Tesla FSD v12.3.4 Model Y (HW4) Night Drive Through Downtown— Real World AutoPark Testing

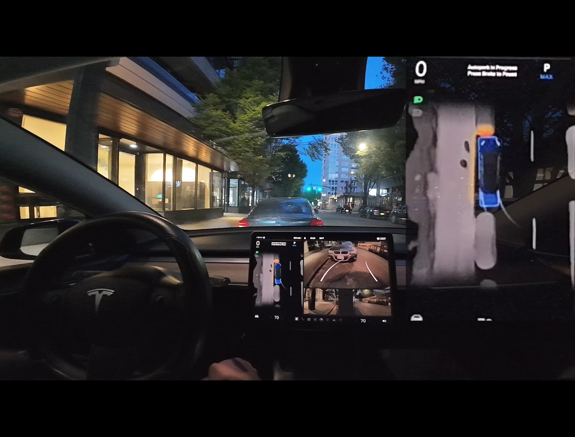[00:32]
so you can have a better look at where it parks itself in between the two cars i thought it did excellent all right moving on just a heads up but we will be skipping some of the more boring parts in the drive like any red lights stop signs if it's highway traffic where it's just going in a straight line
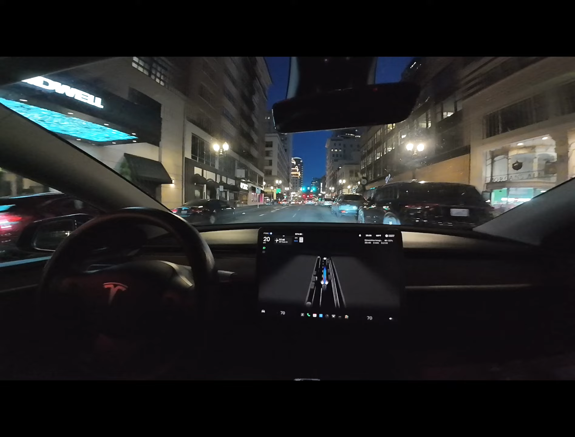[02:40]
was smooth and quick although at first a little hesitant
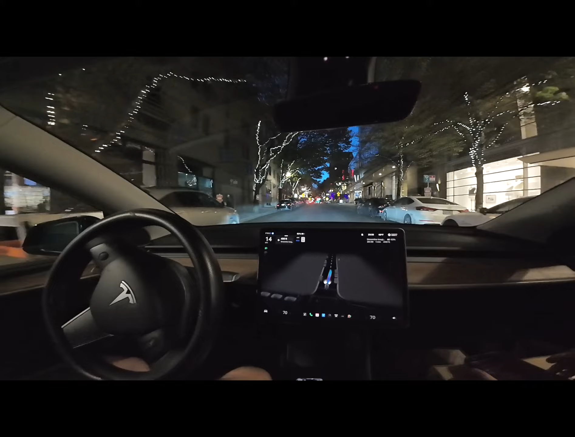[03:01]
i really appreciate the amount of space that the car gives to people that are trying to cross
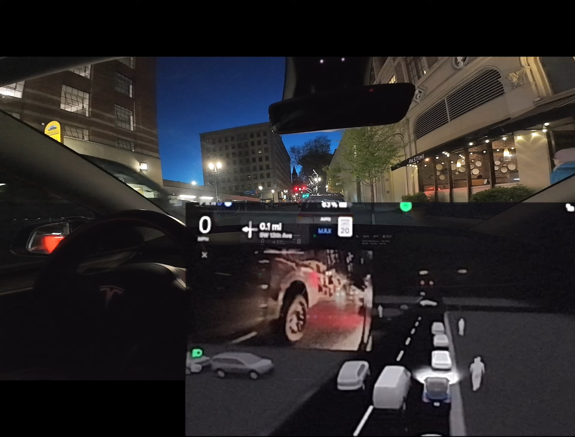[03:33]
from a parked position and i really like how i did um however the car does need um more room than you think in order for it to start from a parked position so i always like to back up the car a little bit more than where it likes to park itself otherwise if it doesn't think it has enough space to make the turn it just won't go
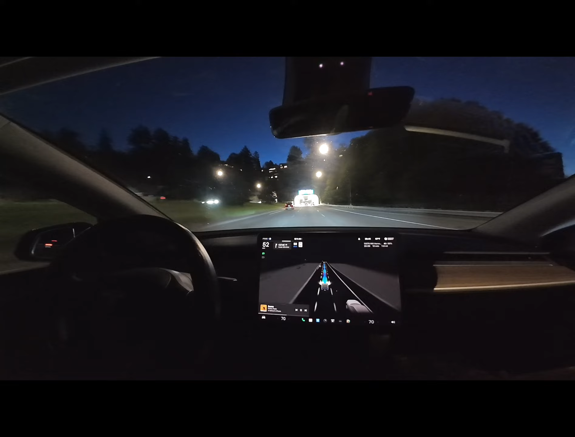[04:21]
so i had to tap the accelerator i know it's a minor thing but things like getting up to speed to go with the flow of traffic is something that i sometimes still feel like the car misses that's just been my experience with it i'd say though about seven out of ten times it does how it should this time it did not and i'm glad i got it on video all right well everything after this is pretty much just highway driving um nothing happens